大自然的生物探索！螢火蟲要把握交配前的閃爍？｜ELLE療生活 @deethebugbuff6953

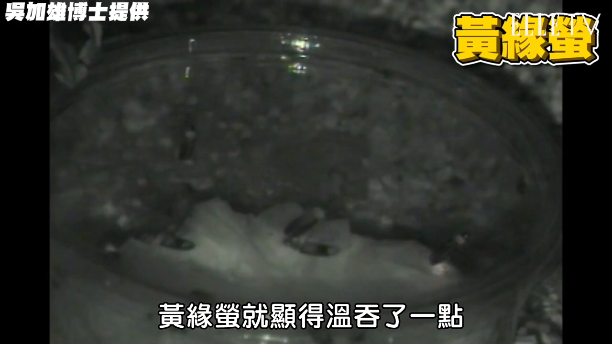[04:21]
银就显得温吞了一点萤火虫男生只要看到别的男生在发光就会很
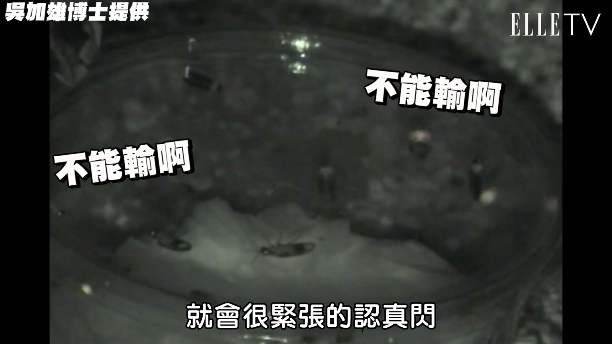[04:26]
紧张的认真闪如果看到女生在闪他们更会努力用力闪配对成功就可以各自带开去交配啦